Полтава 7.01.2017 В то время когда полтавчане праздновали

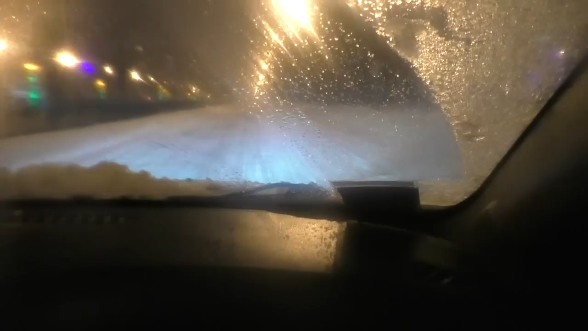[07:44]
А тут вообще по кольцу, ну, немножко не голый асфальт. То есть здесь почищено и посыпано заодно. Получается вот такая чистота. Ну, дай бог, чтобы удалось так это, да, до утра. Но будем стараться. 22.50, Бирюзова.
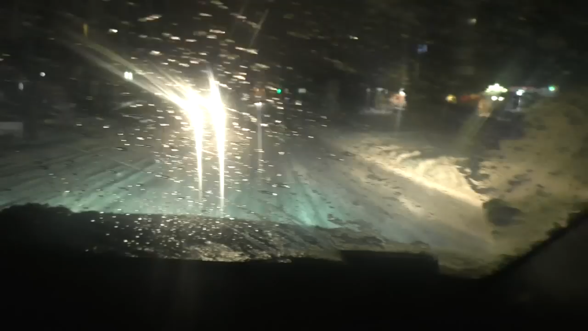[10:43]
Голый асфальт. Типа мира мы как раз пересекли.